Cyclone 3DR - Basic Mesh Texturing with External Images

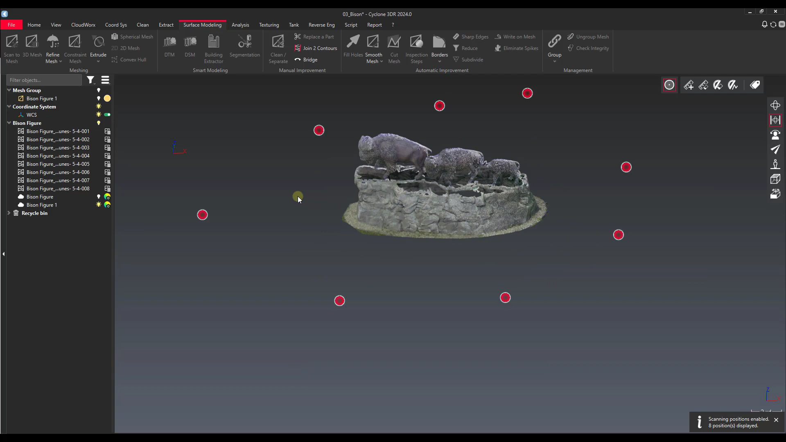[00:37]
we double click on these scan positions we can come in and actually it'll show us the
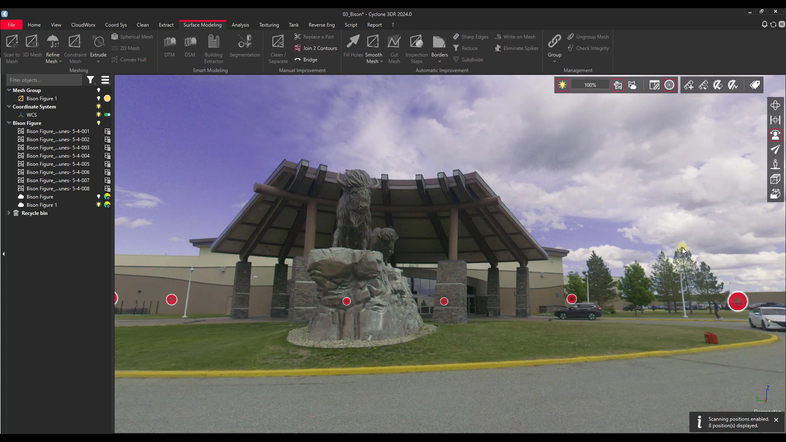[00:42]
imagery as well that's taken from that scan position so we'll be utilizing that as well as we move along here. For now though I'm going to go back to this 3D view.
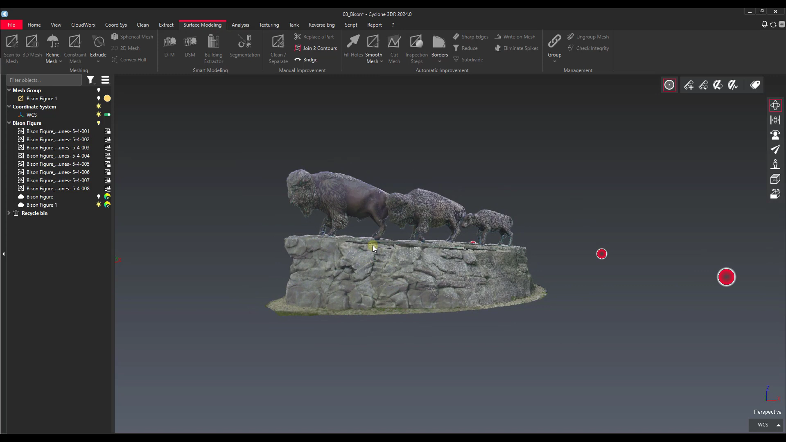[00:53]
You can see this is a pretty pretty thorough scan that we have here the sculpture. Off-screen I went ahead and created a mesh just to save some time here because we want to focus on the texturing options that we have.
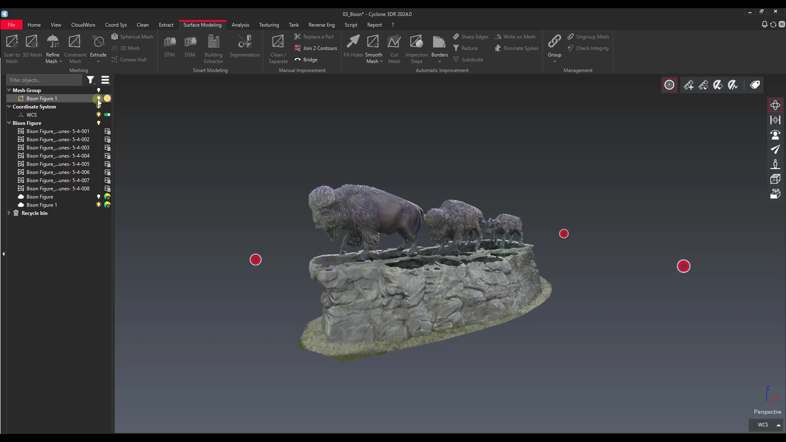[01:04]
So see here I'll turn off the point cloud I've got this mesh that
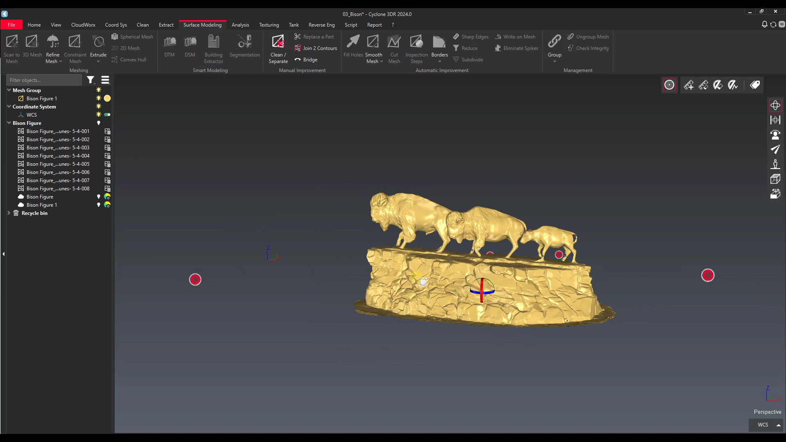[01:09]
I created based off of that point cloud.
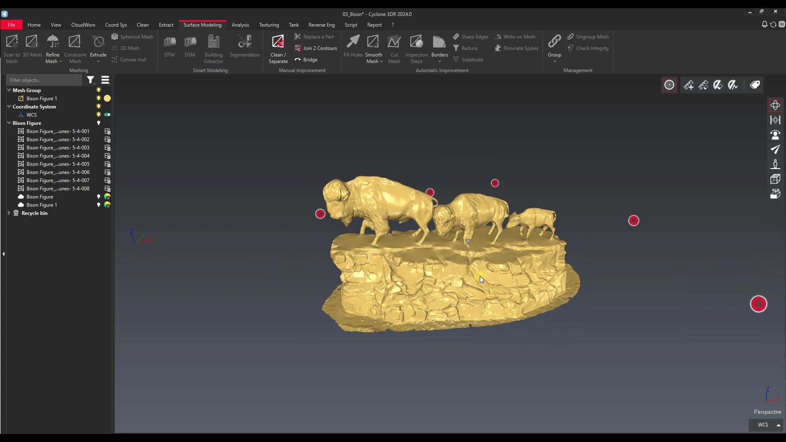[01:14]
So if we want to assign color values of texture to this mesh to these individual triangles first let's take a look I'll just change the
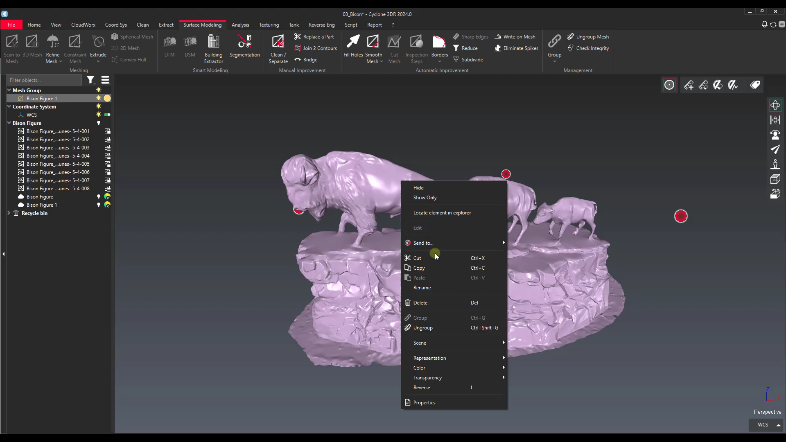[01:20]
representation here so we can see smooth plus wire and see we have a lot of triangles in this mesh.
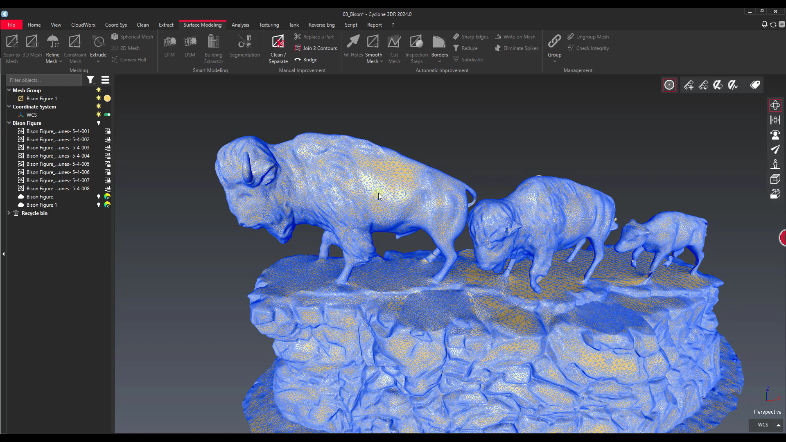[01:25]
Change it back to smooth.
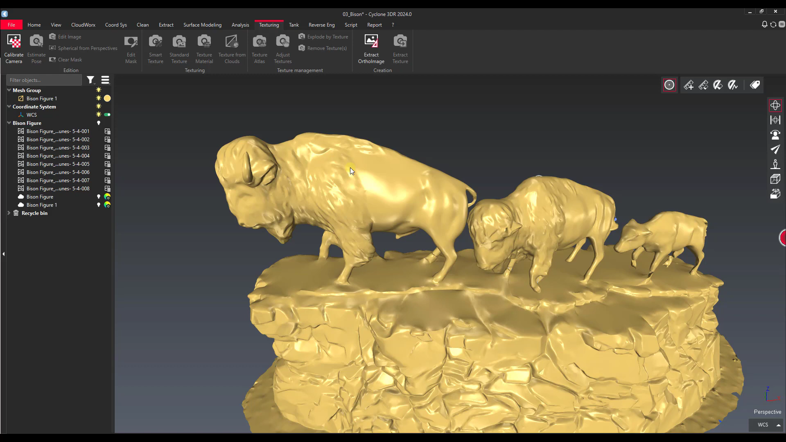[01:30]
All this is done on the texturing tab. So the first thing that you're probably going to have in most scenarios if you're using a terrestrial scanner is you've got the imagery from the scanner. In that case we can actually just select
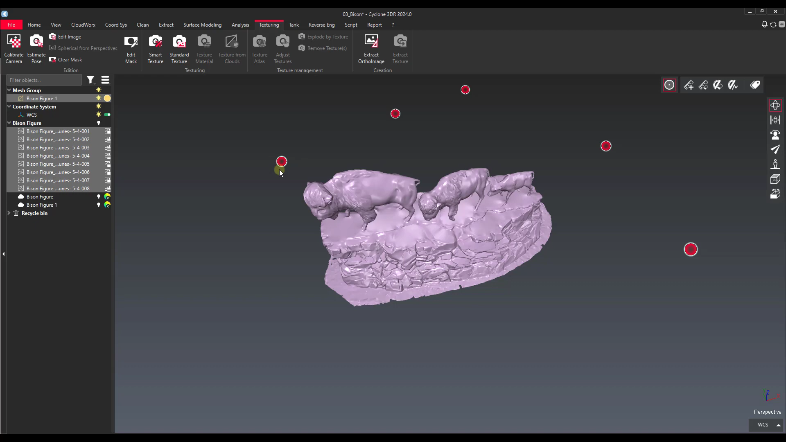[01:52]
images select them over here and the figure and then you can use what's called smart texture. So smart texture will try to use the the best image with the best angle on the triangle that it's going to actually use for colorization.
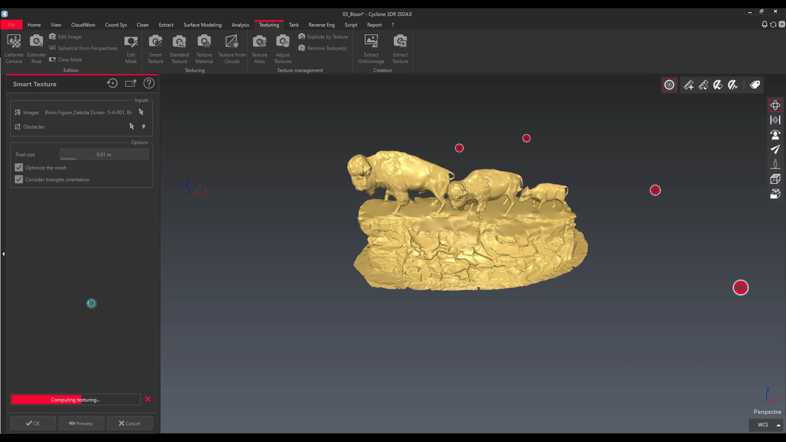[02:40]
shouldn't take it too long here to calculate this. All right and we've got our textured mesh here.
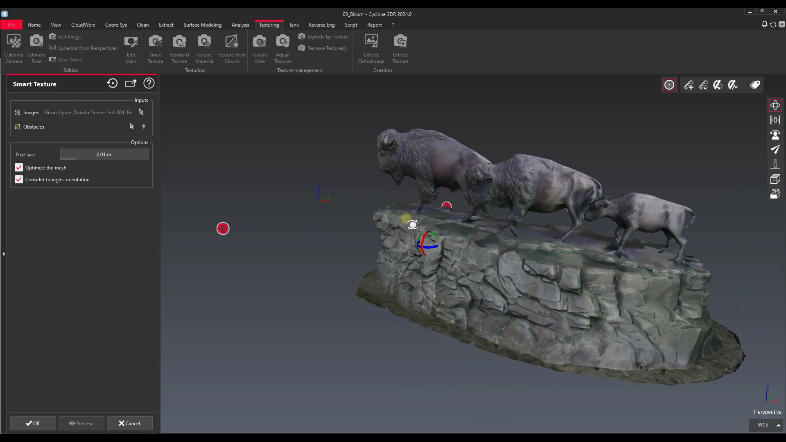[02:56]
So I'm not too bad that's using the texture from the scanner and definitely does a pretty good job everything seems to match up that's what we would expect to see here.
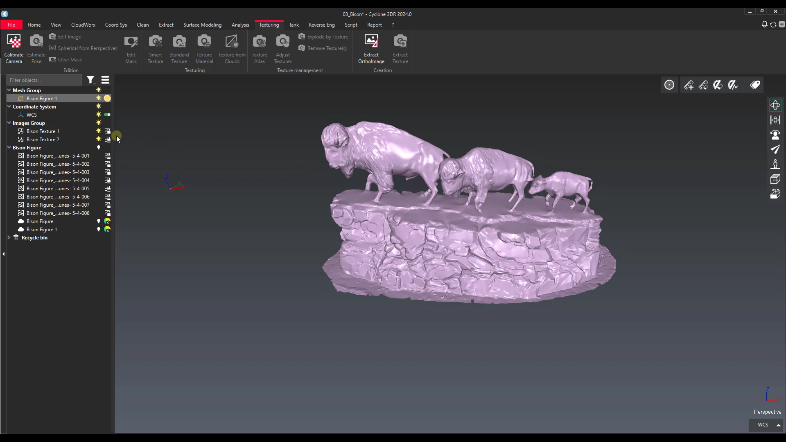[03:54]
So what we do first is we select our our mesh and then we grab an image and then we say estimate pose.
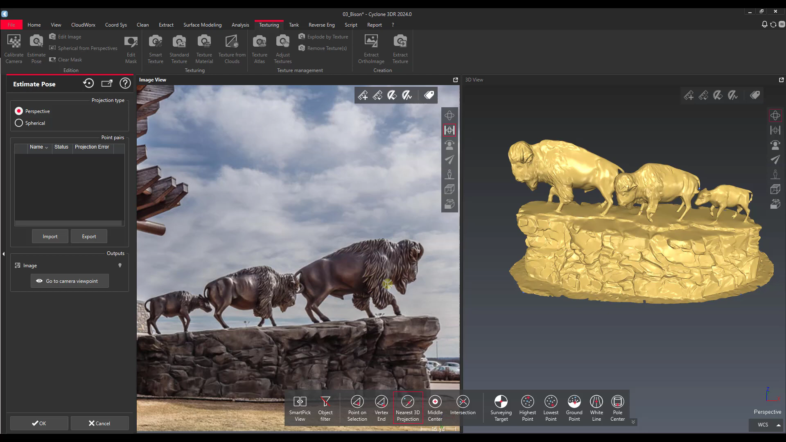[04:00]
So now what we do is we do the same thing that we might do for like an endpoints registration in 3dr.
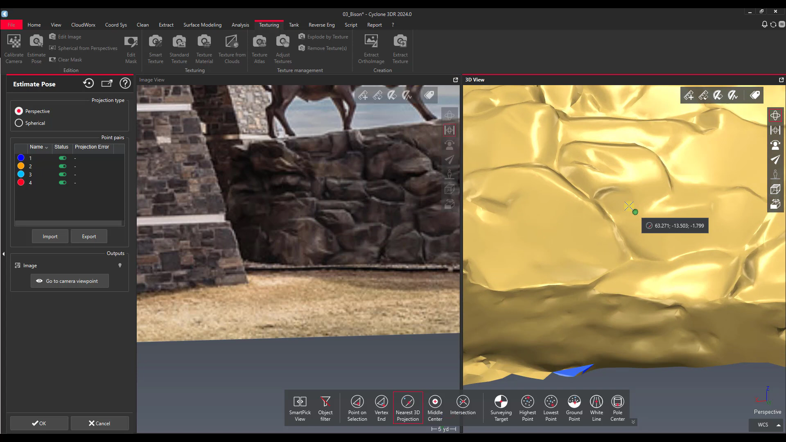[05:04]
I think this might be a good opportunity for us. Maybe let's use this spot as well. Okay.
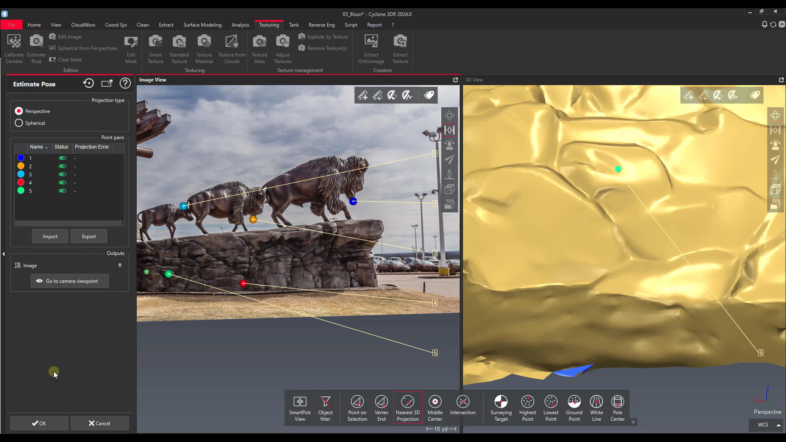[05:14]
Now if we say okay.
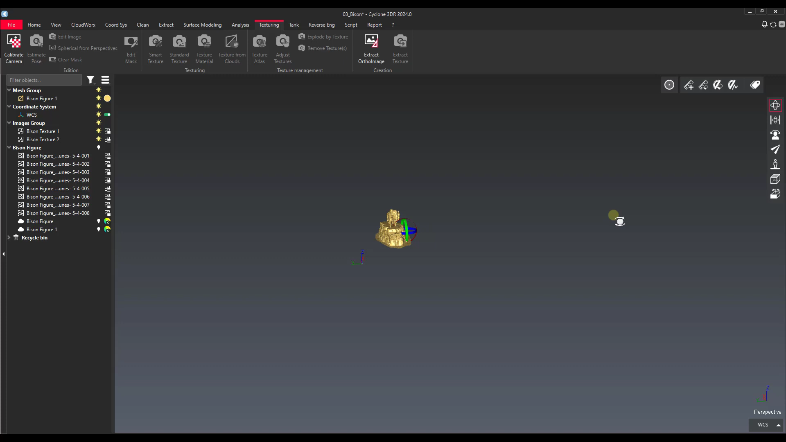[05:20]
Should move our image into place.
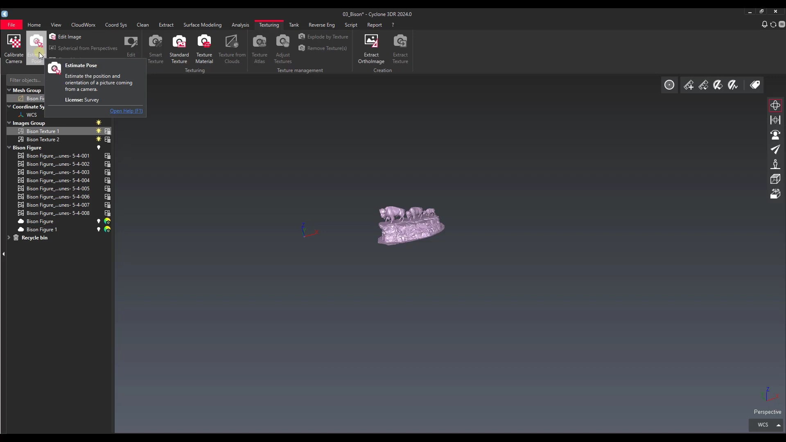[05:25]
Let's see if we can turn that on.
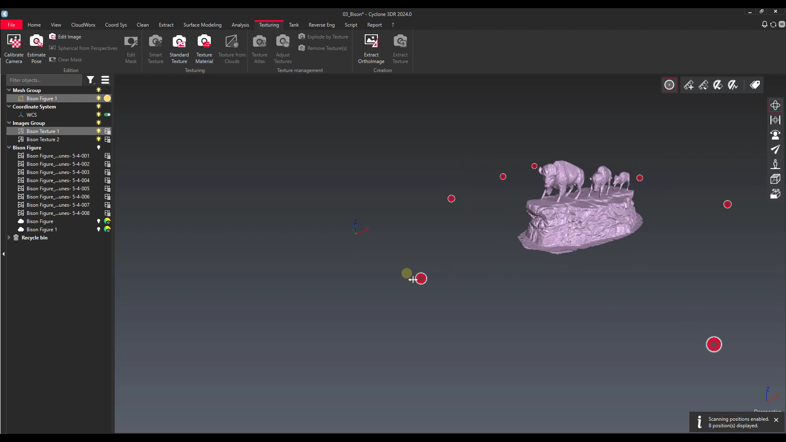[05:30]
And then we'll go to the next one.
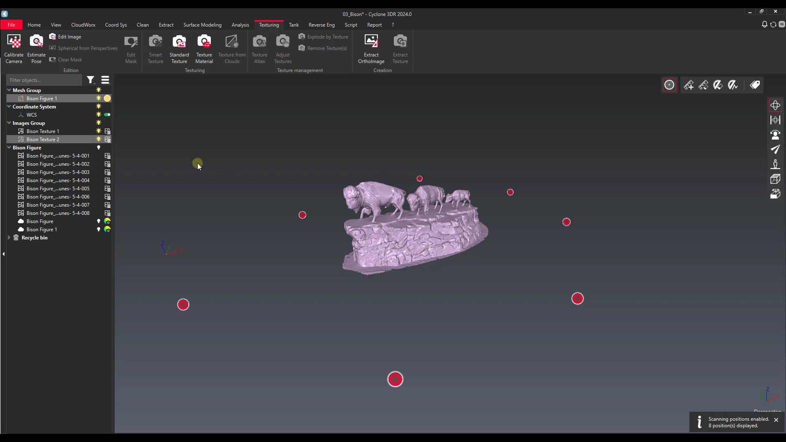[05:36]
We'll do the same thing. We'll estimate our pose here.